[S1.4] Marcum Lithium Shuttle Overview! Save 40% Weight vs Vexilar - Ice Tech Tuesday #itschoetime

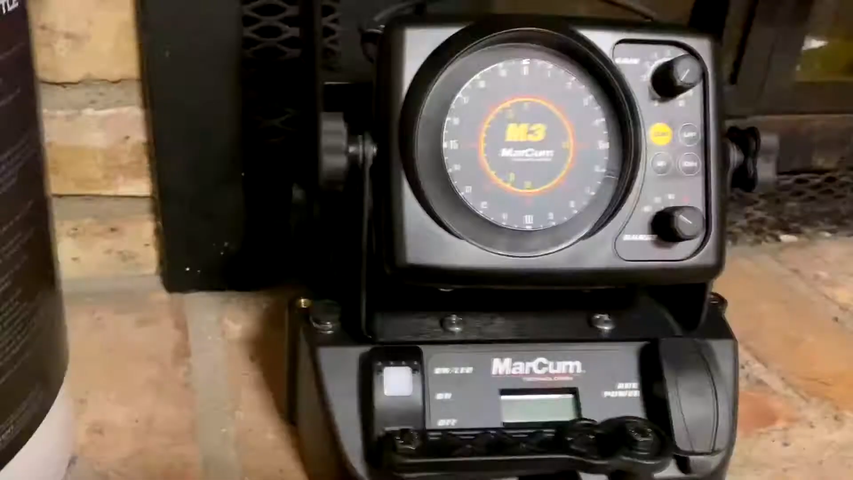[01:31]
okay so here's the shuttle why did i go with this let me get to one x zoom versus wide zoom